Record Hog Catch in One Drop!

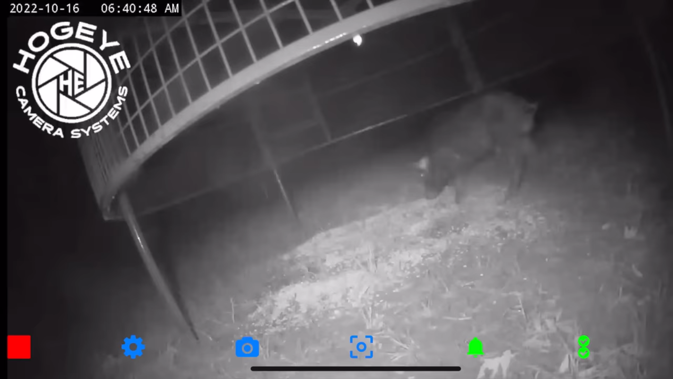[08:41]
But that's a pretty good-sized boar hog right there. And we're getting a little bit of rain, as you can see.
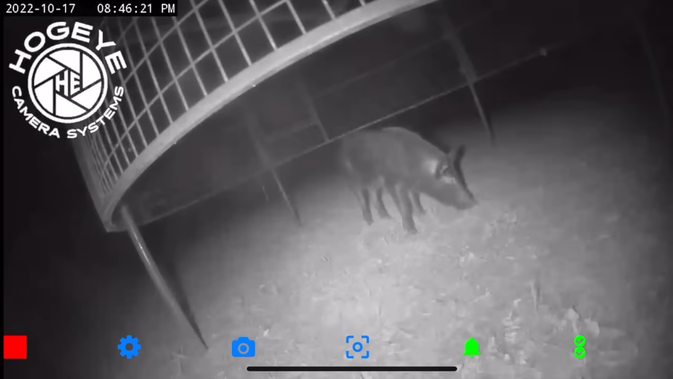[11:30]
I'm glad he's there early. I really don't want to have to wake up at 2 or 3 o'clock in the morning to catch these pigs. All right, I've been watching this guy for about 10 minutes, and it doesn't look like there's any other pigs with him. He's been to the trap 2 or 3 times. The big group came in. There was like 6 there last night or whatever, but I just talked to Josh, and he said he'd just come get this guy tonight. He looks like a pretty good size male, which was a boar hog. So we're going to go ahead and drop the trap on him and go get him and then
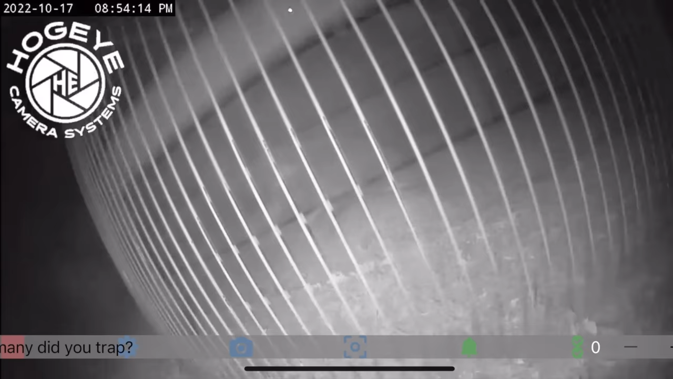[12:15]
reset the trap tonight. So. Yes. Yes, sir. Got him. Got him.
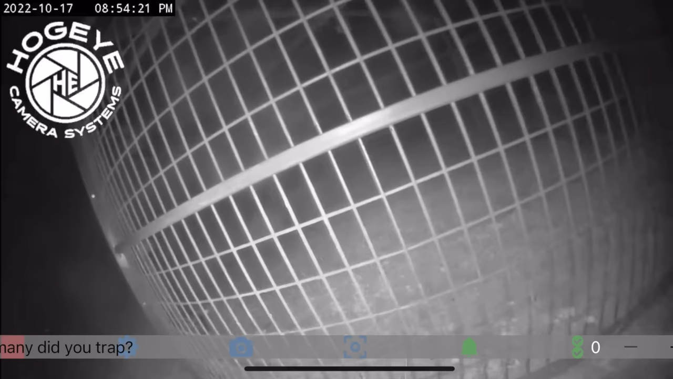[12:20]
Got him. Got him. Ha! Are we going to get him tonight?